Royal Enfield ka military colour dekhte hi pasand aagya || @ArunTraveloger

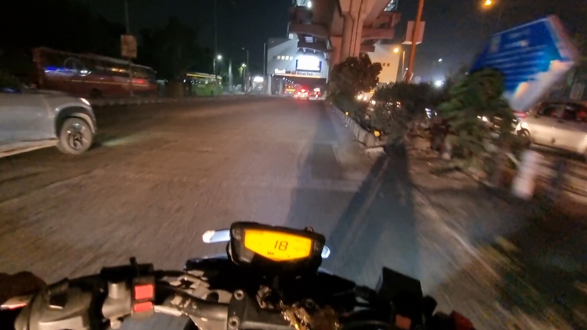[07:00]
अब यूटन भी ले लिया तो यहां पर दोड़ा खट्टे वर्ट्टे हो रहा है जांक चलाना पुजेगा अगरोड बढ़ यह अब आगे भी आएंगे फट्टे जिसे वह को याद हो कि कर ने आया था से नुड़ा एडिया होगे वहां सच्टे वर्च्टे होगे पुरे �
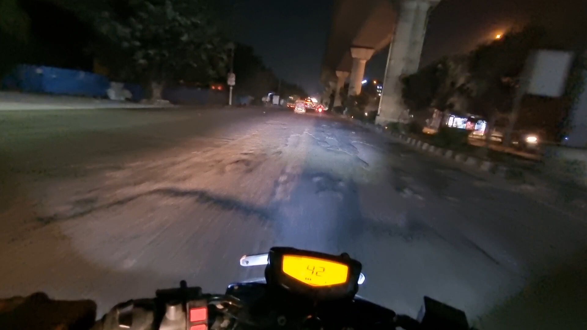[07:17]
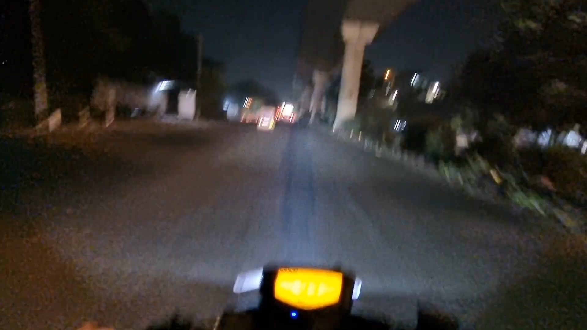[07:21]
अब आप डैली बनता है जाली है जाली होगी तो पिछे ट्रैंपिक आ रहा है कोई रुपता ही नहीं है देखे आप जाएंगे जाएंगे तो तो तो तिन सेकेंड की बात है होगई जाए होगई
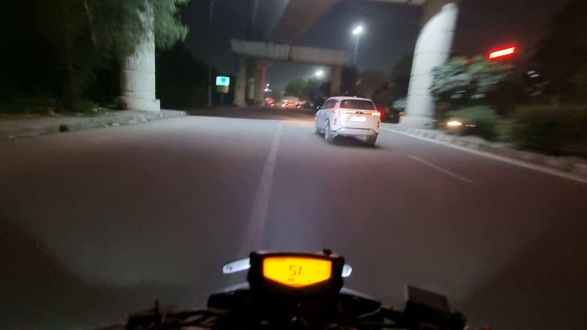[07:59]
अब इदेख चार लेवल का पुल रही है एक इसे एंडर बास की जिसके उपर रोड उपर मेट्रों इसके उपर मेट्रों दो रही है आप मेट्रों इसके लांग अब लोग
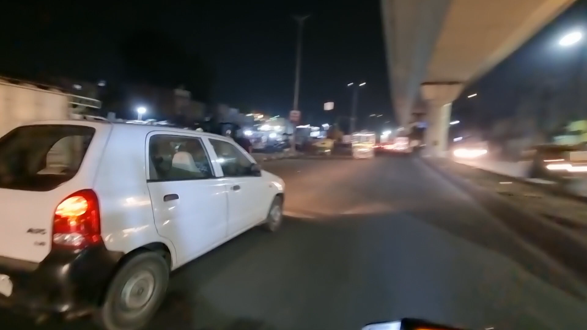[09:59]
गॉण सारी गाड� कि अब आत्री मनाओं पढ़िया तरीके से कि अब हो गई है राइड लाइट जगाया तो आगे तक तक पहुंची कोई नहीं है वाई जगा नहीं है यहां भी रूपना ही पड़ेगा कि
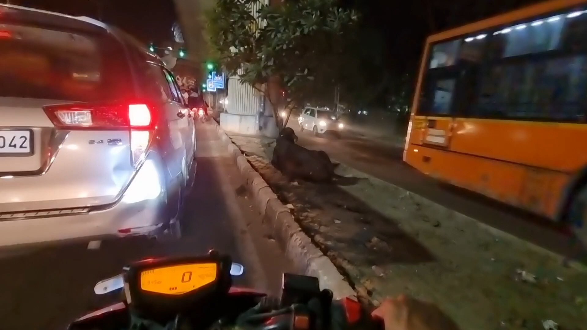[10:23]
अब लाइट जाने
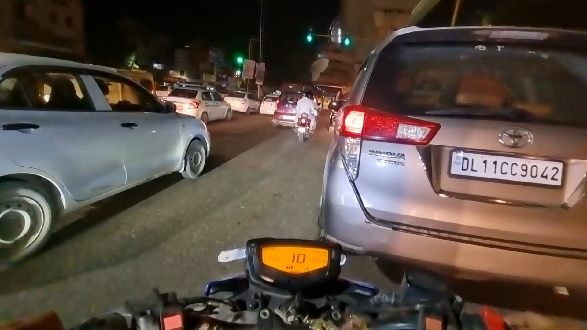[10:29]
वाले कंगे अब आधिक अब जाने वाले के अगे अगे देखो तुर्वा पुझा के लिए तो एक बड़ी एक शोटी इस पार दो जाने